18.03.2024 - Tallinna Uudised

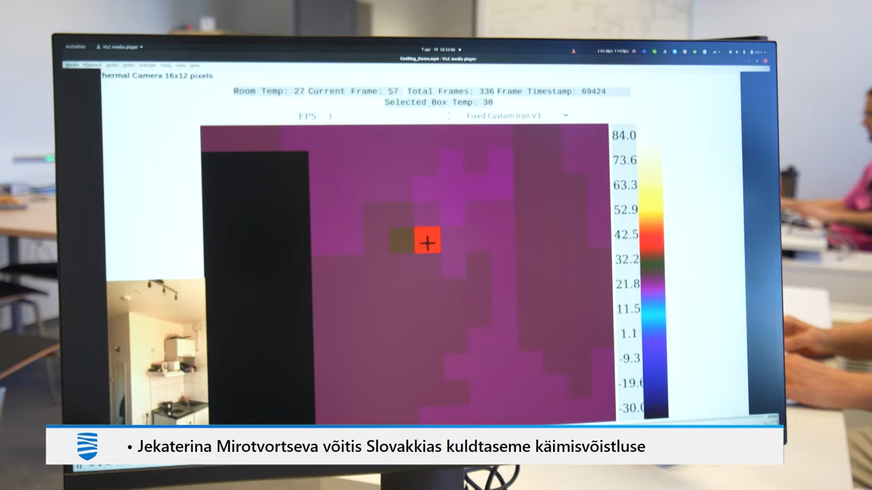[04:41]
kuid turule jõuab uusandur tõenäoliselt järgmisel aastal ning ka selle maksumuseks on hinnatud umbes 100 eurot.